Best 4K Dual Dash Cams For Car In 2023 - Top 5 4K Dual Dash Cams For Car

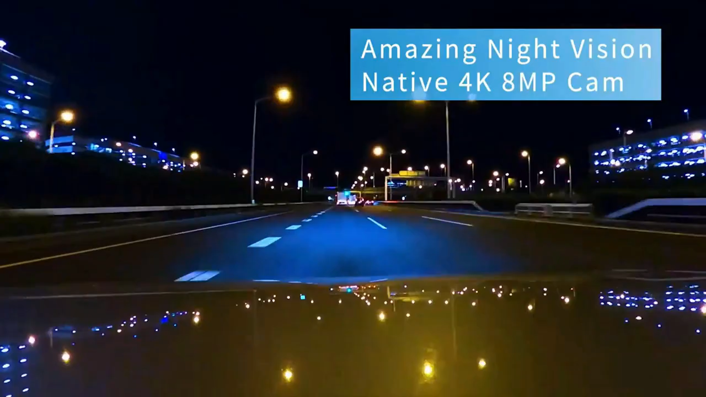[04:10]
using the most advanced image signal processor and unique 4D noise reduction technology.